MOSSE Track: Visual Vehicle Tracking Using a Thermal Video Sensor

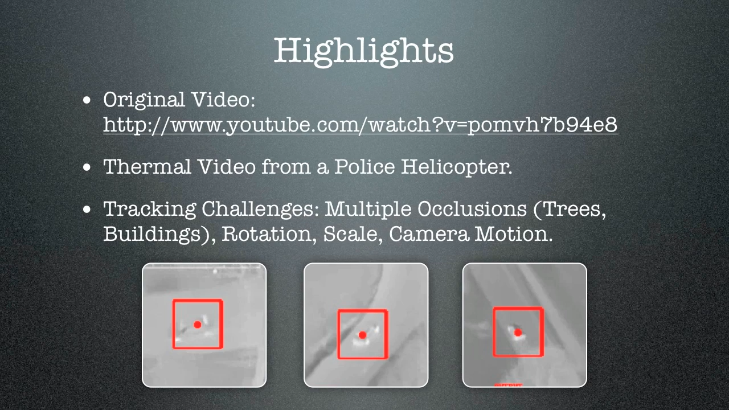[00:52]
It's about eight minutes. There are multiple occlusions, rotation changes, scale changes, and camera motion, all which cause difficulty for the tracker. The tracker that we're using is based on correlation.
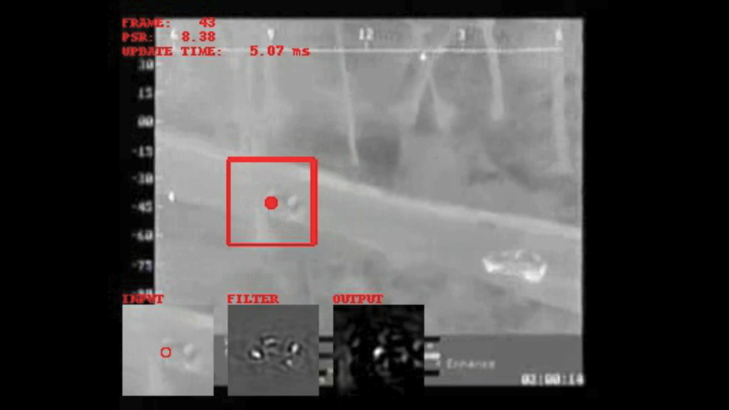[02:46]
So this is the output of the tracker. One thing you'll notice early on here is that the tracker runs into a problem,
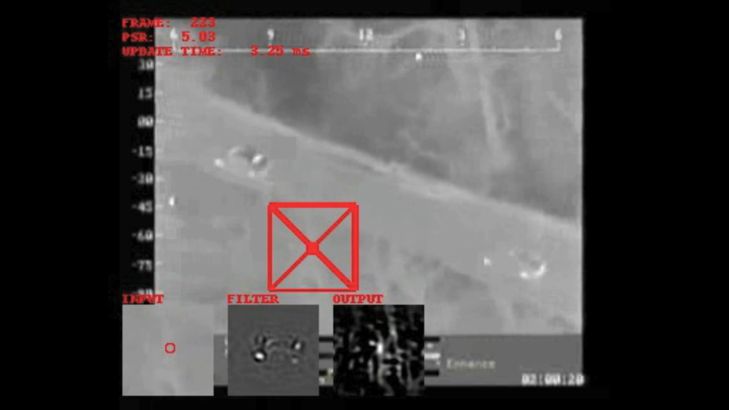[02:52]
and right about here you'll see a flash.
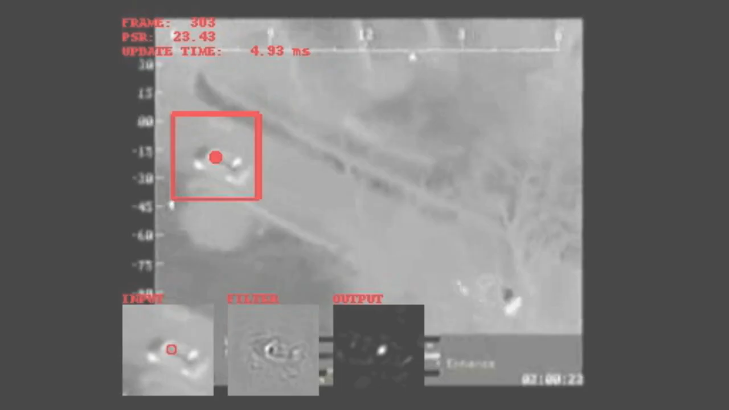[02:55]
That's a video edit I put in to indicate when I've reinitialized the tracker. In some cases, the car gets occluded, and while the car's occluded, the camera shifts. And so here's another example.
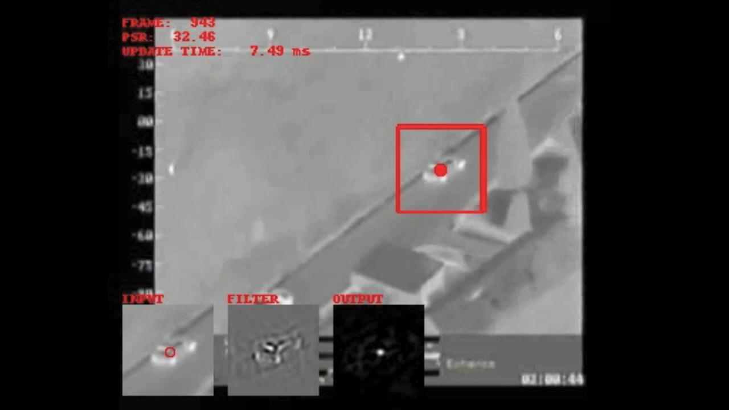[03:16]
And so when the car comes out of that occlusion, the tracking window is no longer near the car, and so the tracker basically gets lost. And at that point, we either have to reinitialize the track somehow,
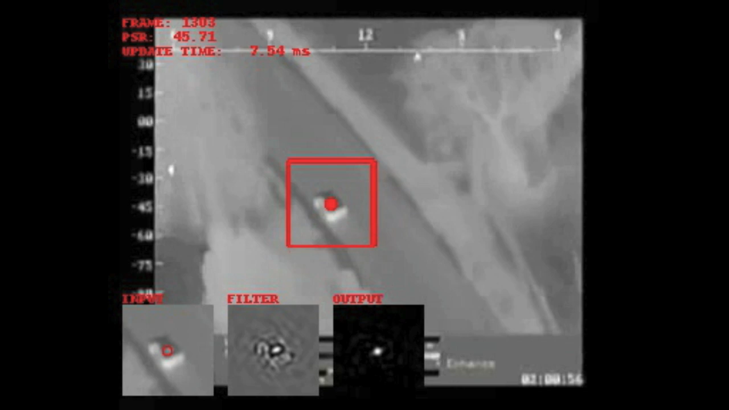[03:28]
either by manually doing it, which we've done here, or by redetecting the car using automatic methods.
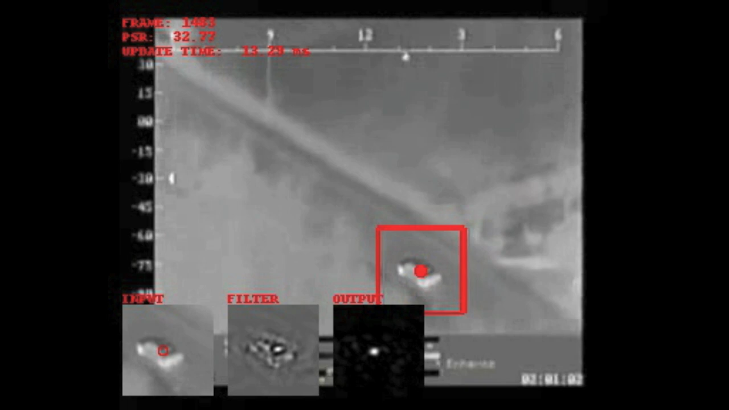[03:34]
So
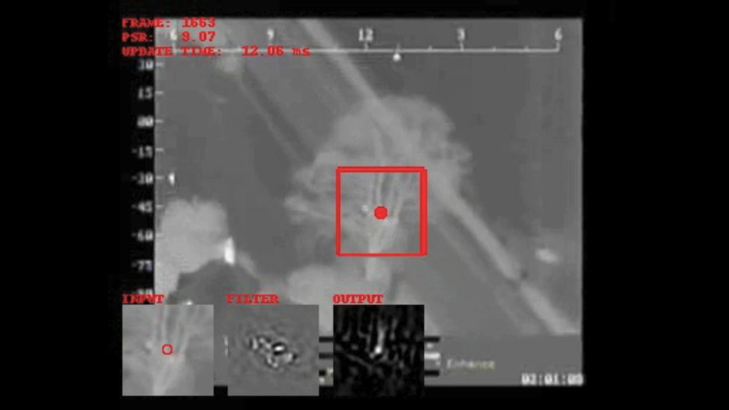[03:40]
as we go on here, you'll also notice that when the car gets occluded, the tracking window turns into an X, and that's basically our occlusion detection working.
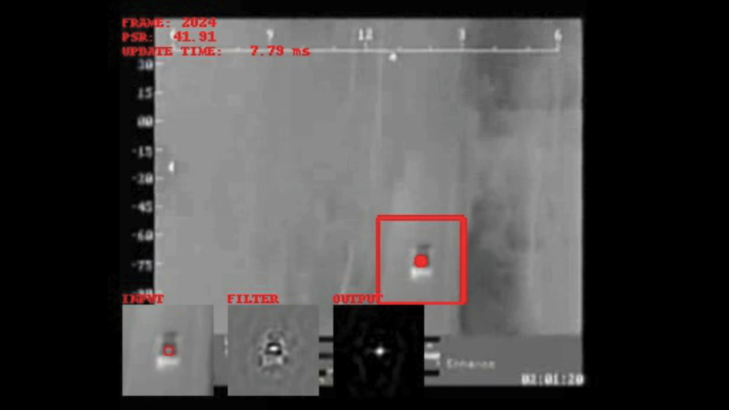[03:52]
When that X pops up, it means the tracker's detected that it can no longer see the car, and it's basically stopped processing, and it's waiting for the car to reappear.
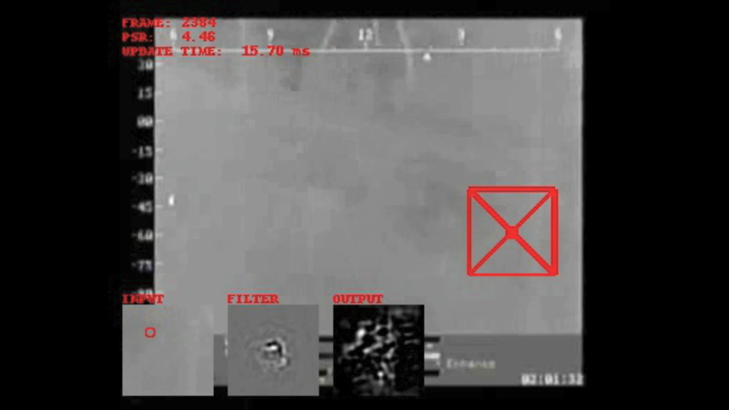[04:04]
So in this case, you know, this is probably the hardest occlusion because
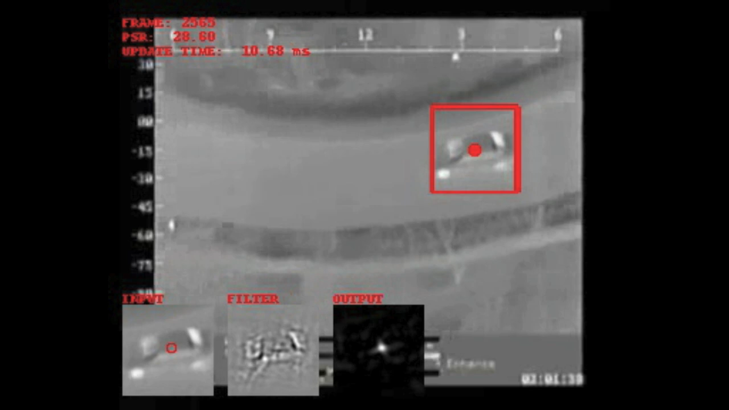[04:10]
it's a long occlusion, and the vehicle also rotates during that occlusion. And so when the vehicle comes out in that case,
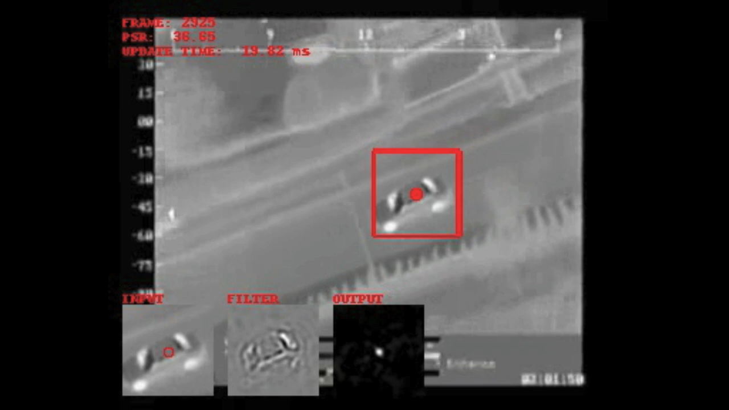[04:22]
the tracker can't reacquire it because it's changed appearance by so much. For these other occlusions,
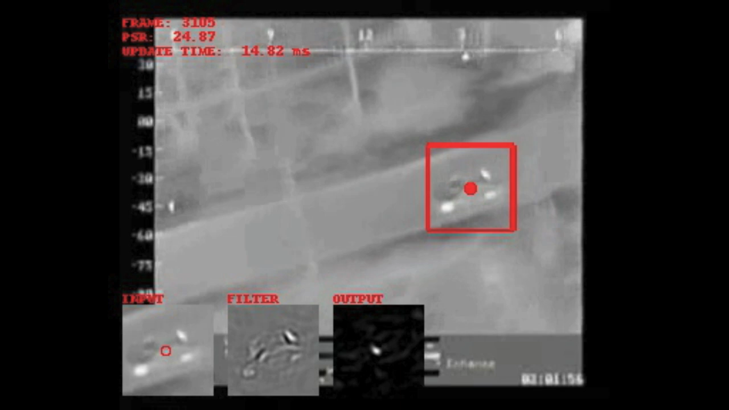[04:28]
the car reemerges from the occlusions with approximately the same appearance,
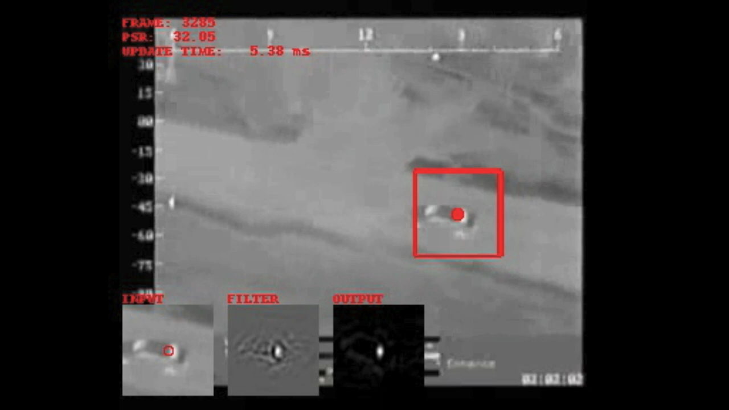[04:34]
and the tracker can detect that the car's returned and it restarts tracking.
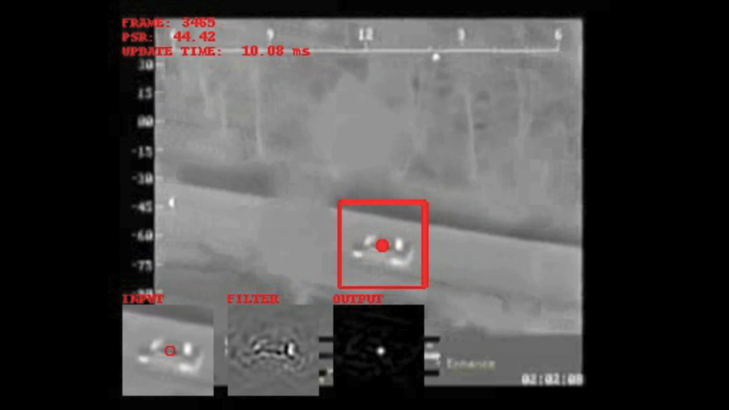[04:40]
So that's how we do the occlusion detection.
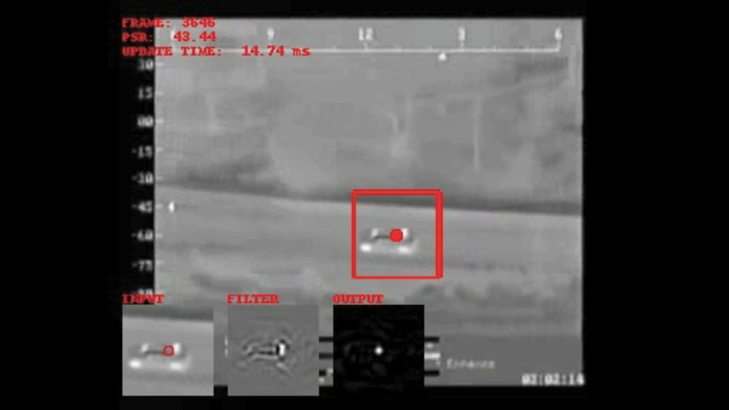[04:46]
So at this point,
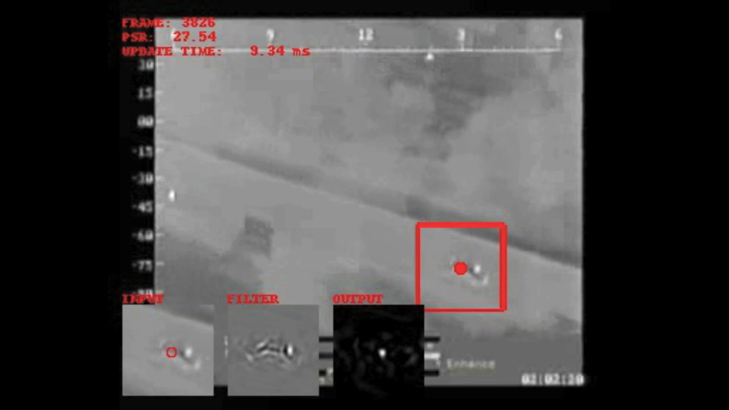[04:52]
I think the tracker works for about four minutes without any failures. And you can see it's handling the occlusions very well. I'll talk you through the display.
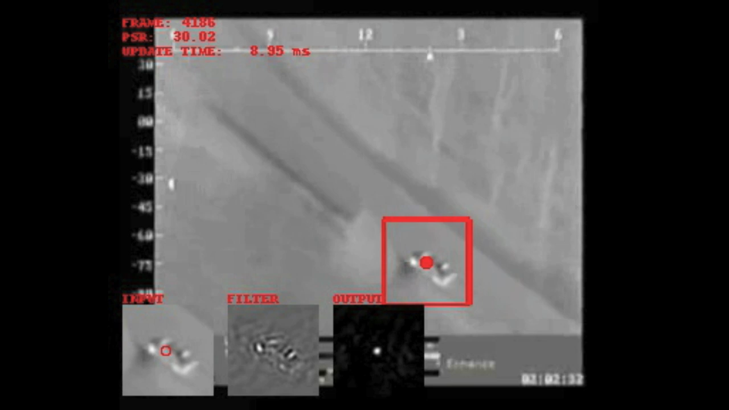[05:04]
Obviously, the red box around the car is the output of the tracker.
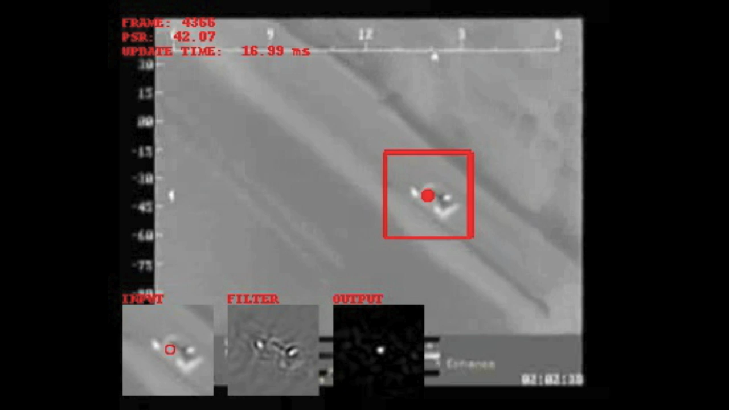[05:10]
If you look at the bottom of the display, you'll see three boxes there. The one on the left is the input to the tracker, and so that's basically just a cropped version of what's in that tracking window.
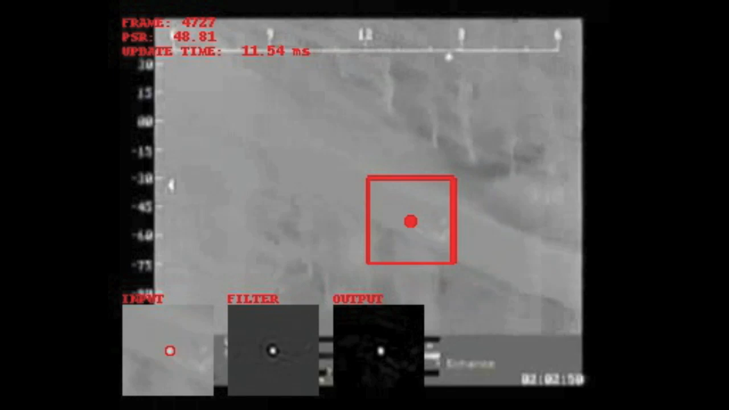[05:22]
The middle box is the correlation filter that we're using to do tracking.
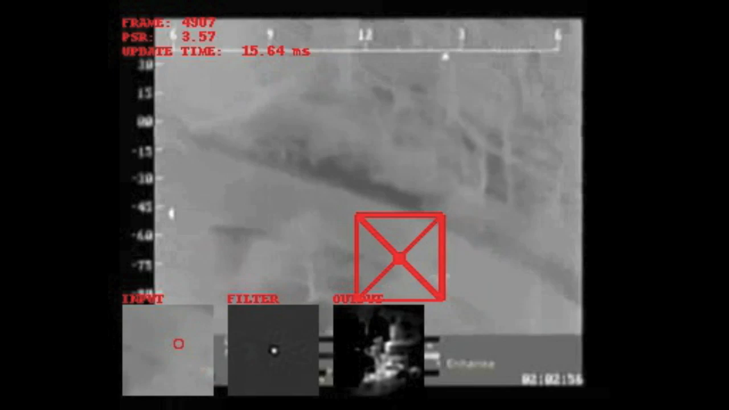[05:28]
And then the right box is the output.
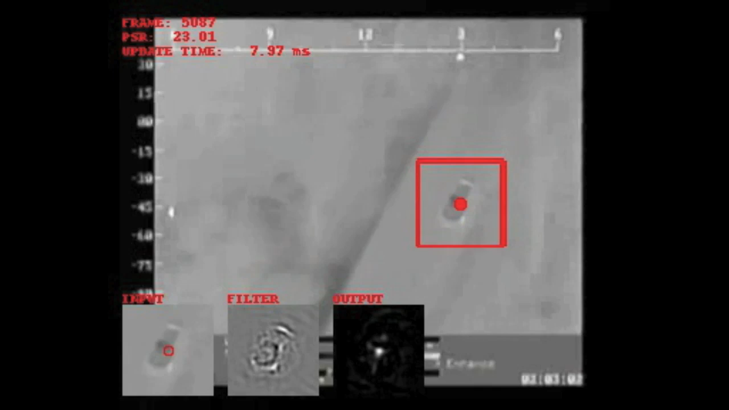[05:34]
That's basically what you get when you correlate the input with the filter. And so if you look at that output, you'll see there's a nice sharp peak in the output.
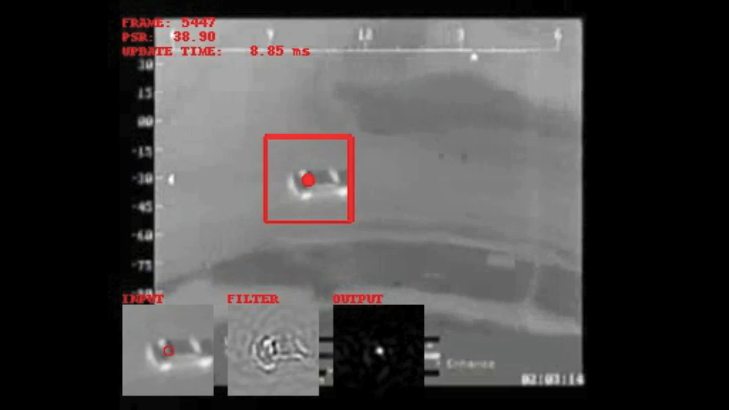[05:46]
That basically tells,
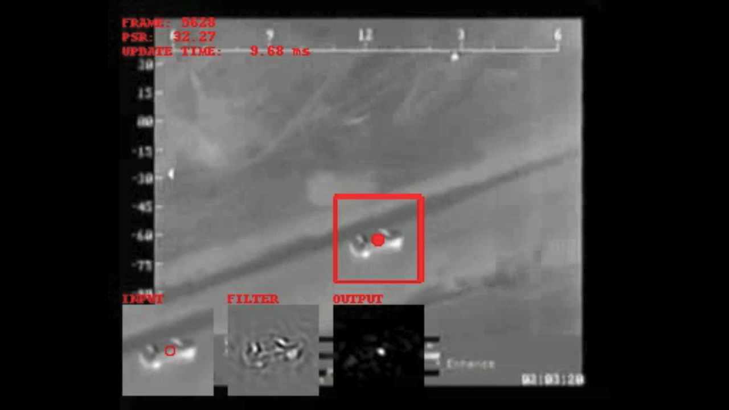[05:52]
that's how we figure out where the car is within the tracking window and how we track the car from frame to frame. You'll notice that as we move along here and this car rotates,
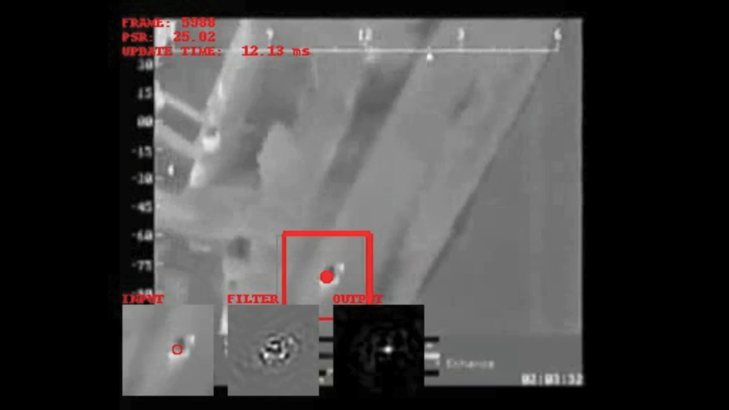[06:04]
that the filter actually adapts to that, to the changing appearance of the car.
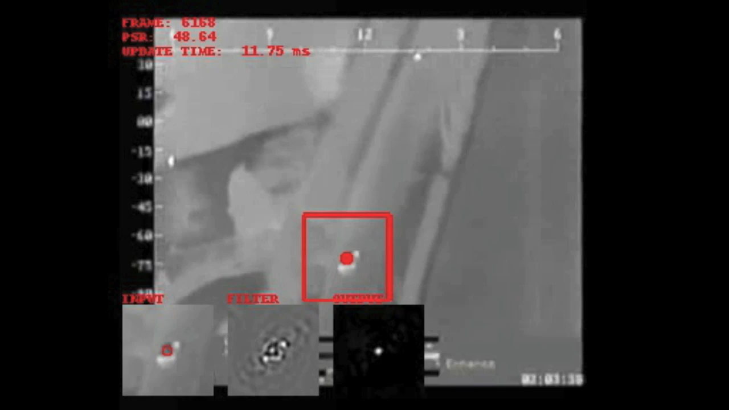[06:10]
That's one trick that we use to create a more stable tracker. Another thing you'll notice is that the filter kind of resembles the car,
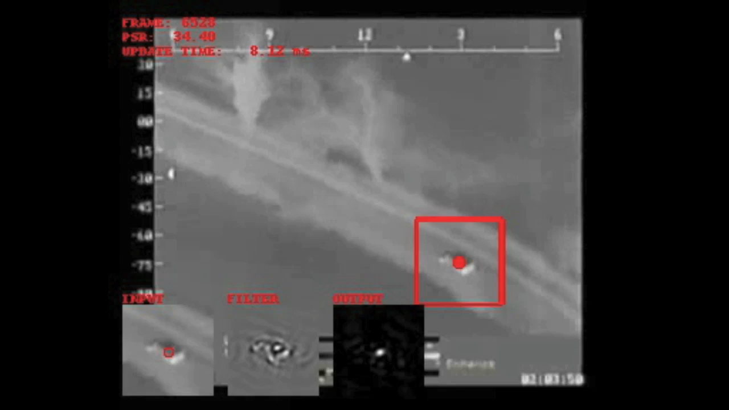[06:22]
but it's in many ways very different.
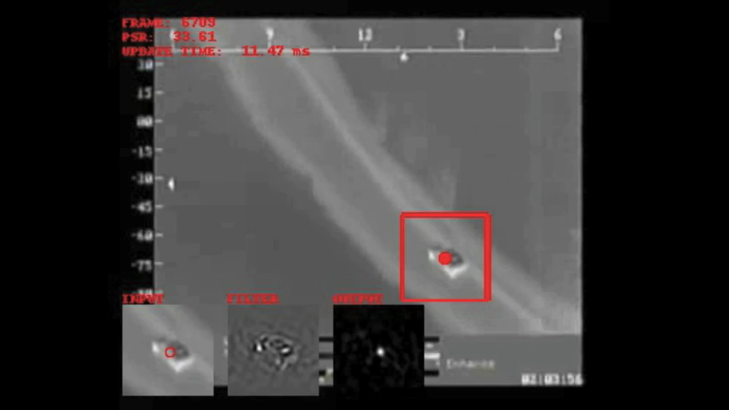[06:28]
It kind of highlights the edges and the wheels and stuff like that. Again, what's going on there is that the filter's been trained specifically to produce a nice sharp peak for that car.
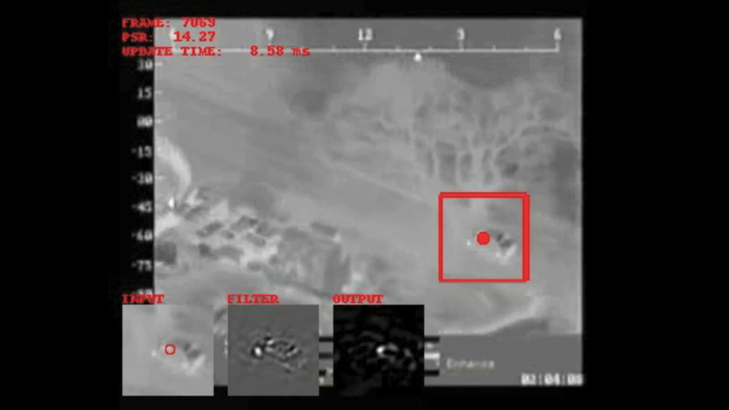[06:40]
So, if you were actually going to do this sort of tracking with a simple template, what the filter would look like is,
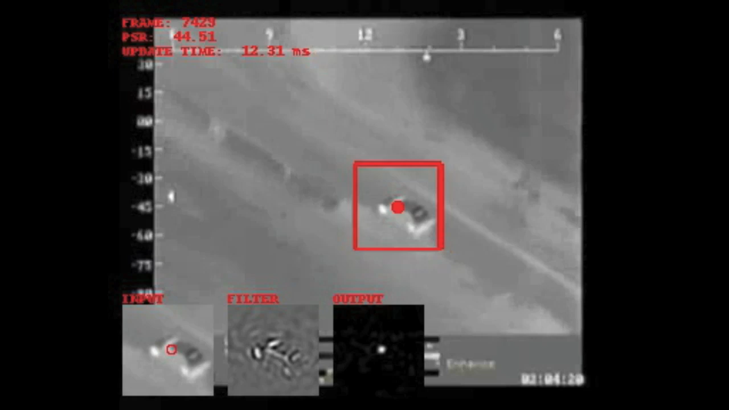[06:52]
it would actually look a lot like the input.